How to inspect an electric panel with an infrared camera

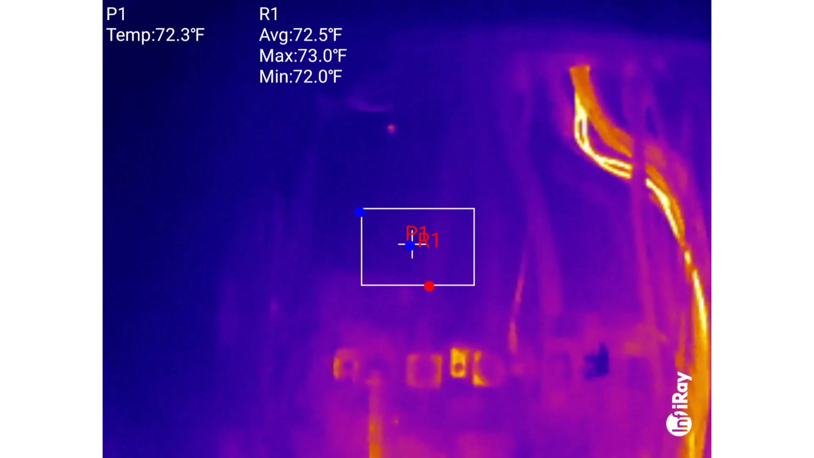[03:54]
On screen: spot 72.3°F, max 73.0°F, min 72.0°F
So we're scanning the whole panel. I'm looking for hotspots and starting at the top.
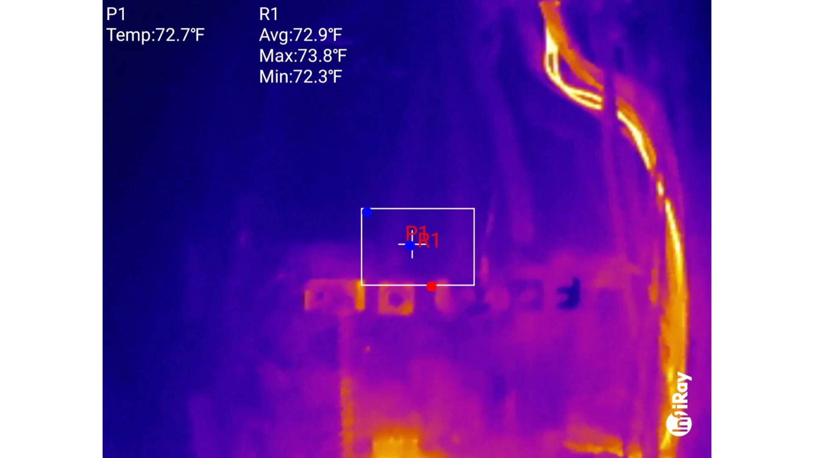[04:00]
On screen: spot 72.7°F, max 73.8°F, min 72.3°F
And as you can see right away, there's a couple of wires at the top right in this image that those look really warm. I mean, if I, if I zoom in, they're not super warm.
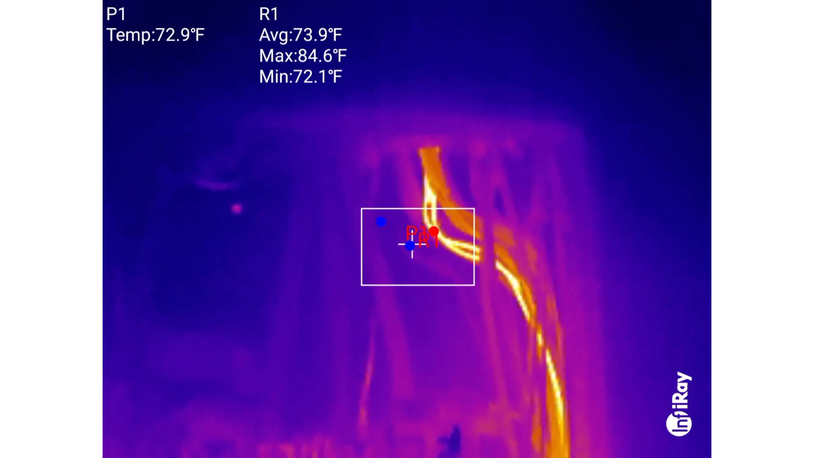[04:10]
On screen: spot 72.9°F, max 84.6°F, min 72.1°F
The hottest point in this image is 85 degrees, but they're a lot warmer than everything else. So they kind of stick out. Then we've got what looks like a circuit breaker at the top left here. And that's pretty warm. It's 110 degrees almost, but it's not actually a circuit breaker. That is a surge suppressor. It's doing work.
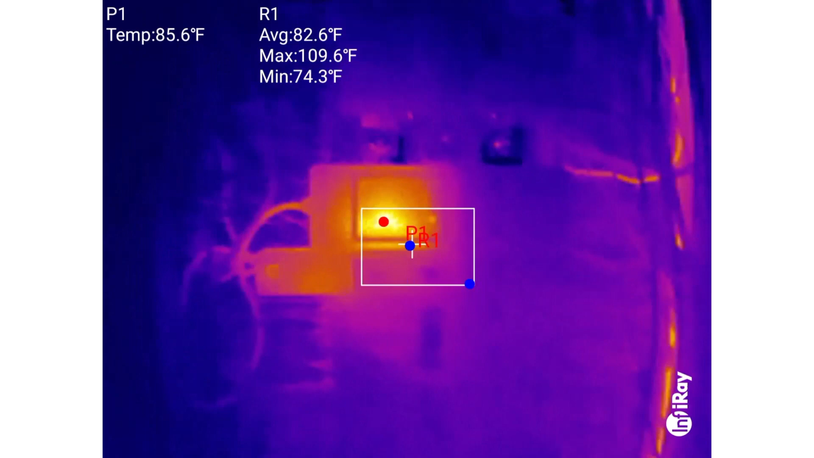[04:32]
On screen: spot 85.6°F, max 109.6°F, min 74.3°F
So it's expected for it to be warm. Not a concern there.
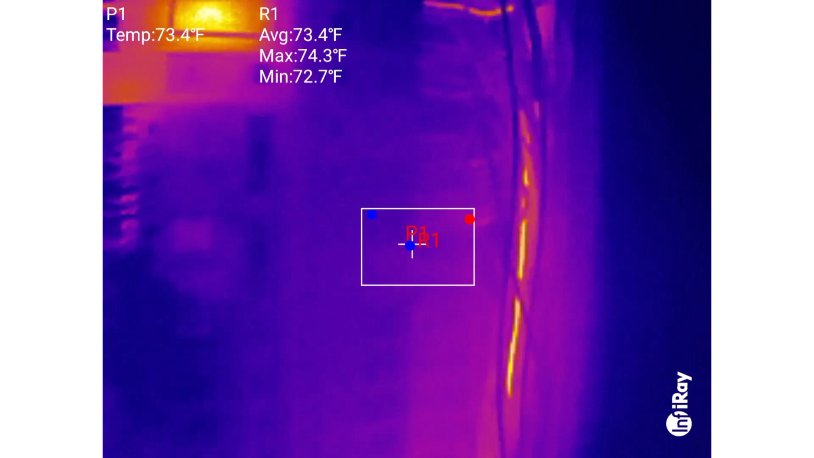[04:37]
On screen: spot 73.4°F, max 74.3°F, min 72.7°F
As we come down the panel, you can see, we still got those hot wires coming down inside the panel on the right side. And then this, this warm one you see in here, this is an AFCI GFCI breaker. Those do work. They have, they have circuitry in there and they're going to run hot. There's no question about it. And I'm going to skip this next one here because I know what's going on with this one. This one is, this one is pretty warm when I scan it, it looks like a, I don't know, maybe almost a hundred degrees.
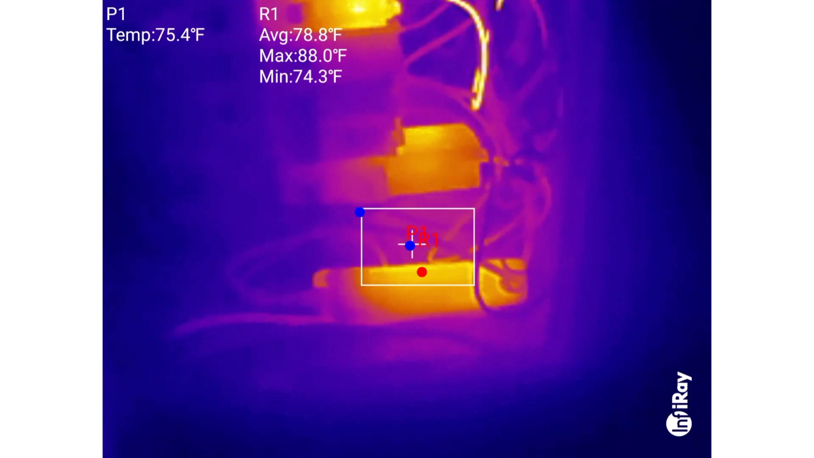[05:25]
On screen: spot 75.4°F, max 88.0°F, min 74.3°F
And then the last thing in here is my sense energy monitor and that's doing work too. So it's normal for that to be a little bit warm. The one I'm really, as a, as a home inspector, as I, as I look at this whole panel,
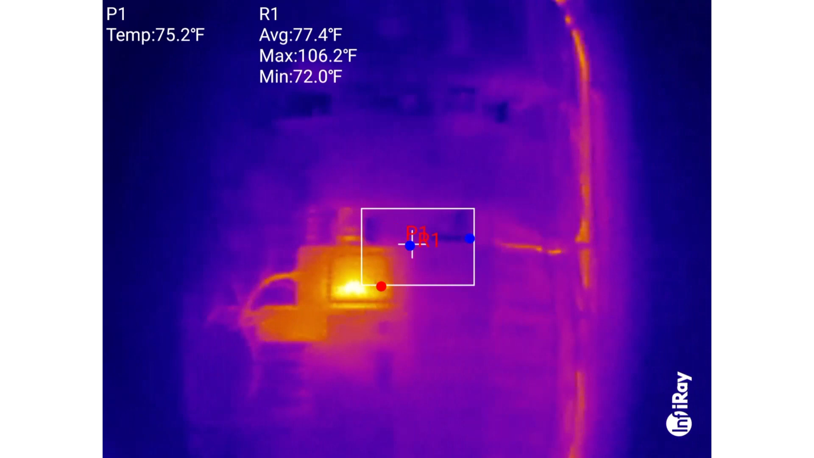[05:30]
On screen: spot 75.2°F, max 106.2°F, min 72.0°F
the only thing of concern here is the one hot wire. Why is this hot?
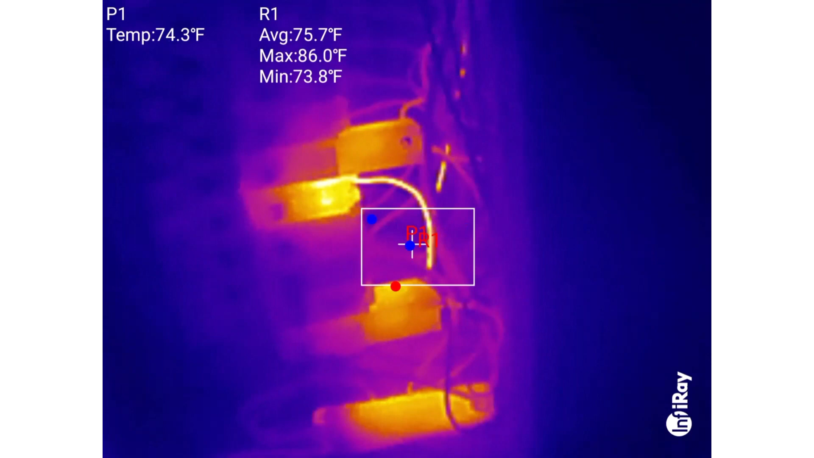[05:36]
On screen: spot 74.3°F, max 86.0°F, min 73.8°F
That's what I want to get to the bottom of. Everything else looks perfectly normal. And also that, that breaker is warm. And this is just a typical circuit breaker for your typical circuit breakers that aren't doing anything special like AFCI GFCI functionality.
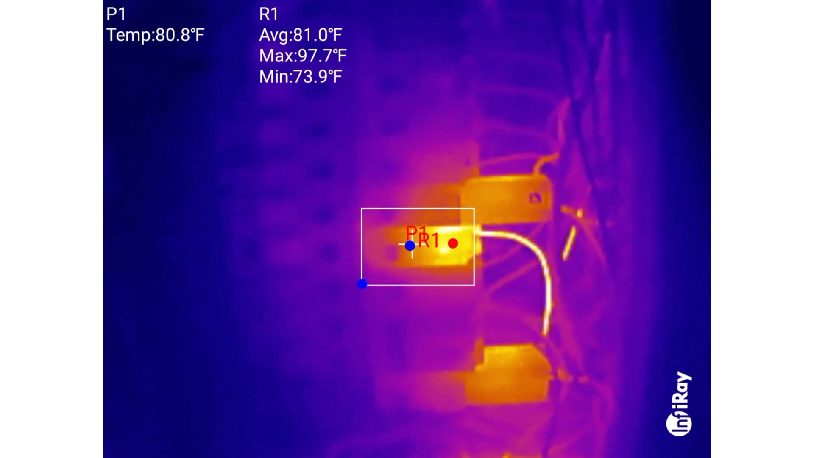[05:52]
On screen: spot 80.8°F, max 97.7°F, min 73.9°F
There's no reason for those to run hot unless you have excessive current going through them, or you have a connection problem at the panel bus bar.
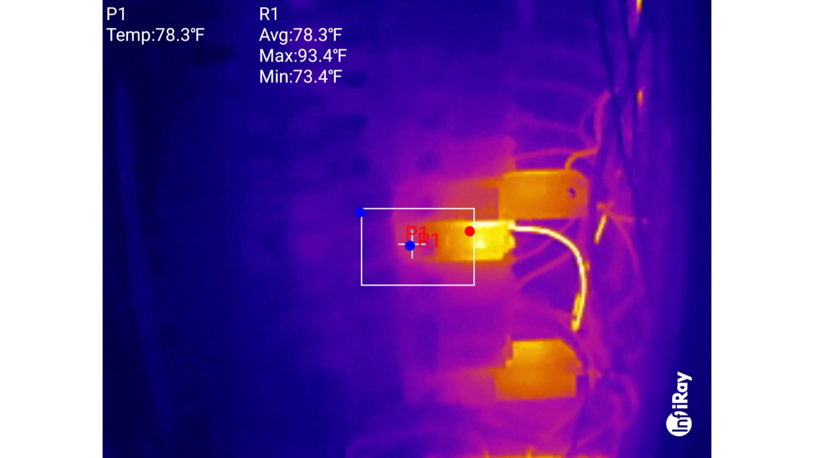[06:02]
On screen: spot 78.3°F, max 93.4°F, min 73.4°F
And given the fact that we've got a hot wire, there's no reason for me to think that we have a loose connection at the panel. That hot wire is because we've got current going through it.